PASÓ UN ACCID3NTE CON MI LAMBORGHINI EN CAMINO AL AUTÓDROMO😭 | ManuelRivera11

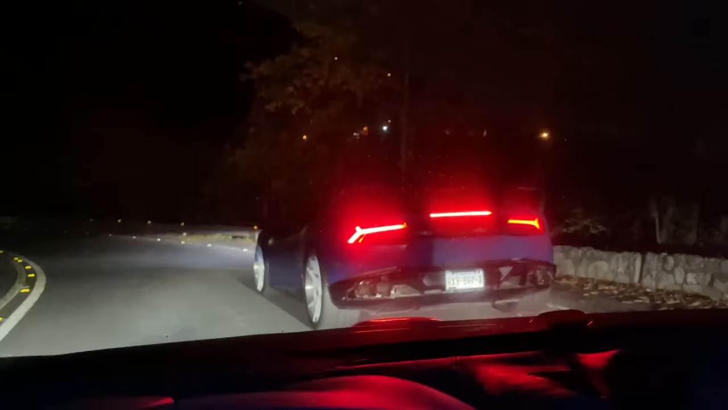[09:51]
Ah, bueno, está sucio. Baja, pero no tan baja. Ah, bueno. Ah, ahorita le echamos aire en la gasolinera. Y acá viene el Corvetzón, atrás.
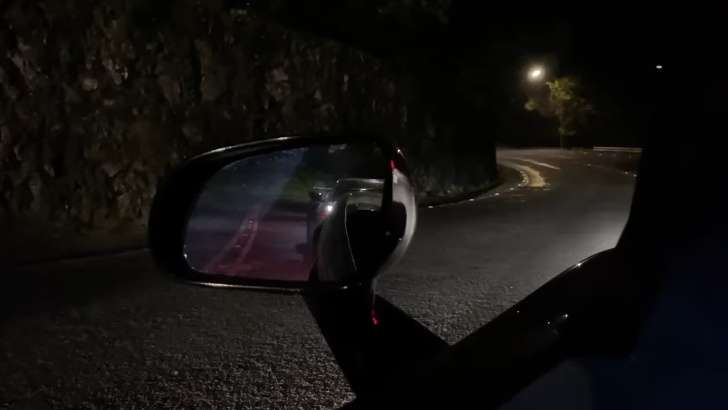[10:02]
Alfredo ya arrancó, se fue a la verga, ¿no? Venimos por él y él se arrancó primero. Ahorita nos vamos a encontrar una gasolinera. Mientras, a disfrutar de las curvitas, un ratillo,
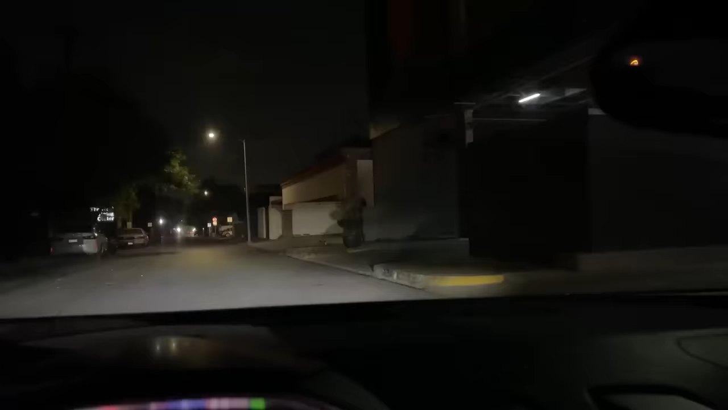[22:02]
Y únicamente unos minutitos más tarde llegamos al departamento,